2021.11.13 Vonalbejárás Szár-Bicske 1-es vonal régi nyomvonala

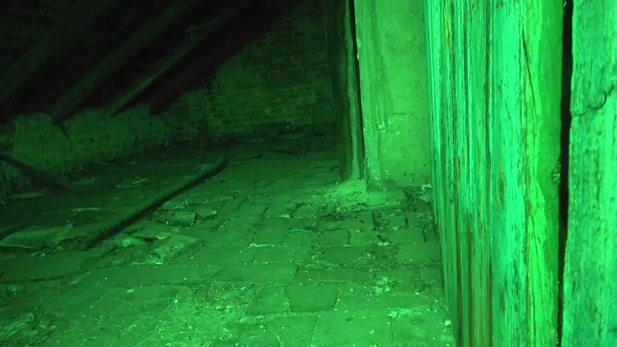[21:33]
Na, most legalább az éjszakai üzemmódnak is használt vehetjük. Nem fogok jobban felmenni, mert szemlátomás nincs mér.
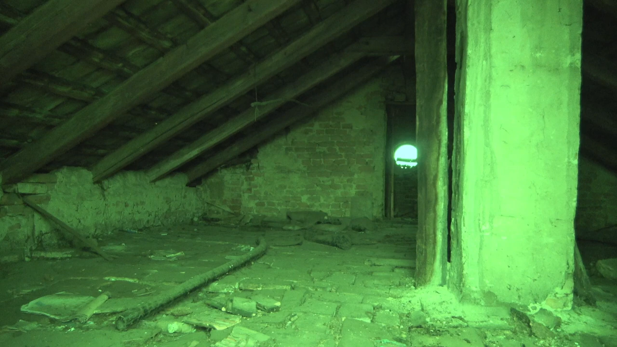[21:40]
És nem biztos, hogy megbírna azért már a födém, az nem tudom milyen állapotban van. Itt ment egykor a töltés.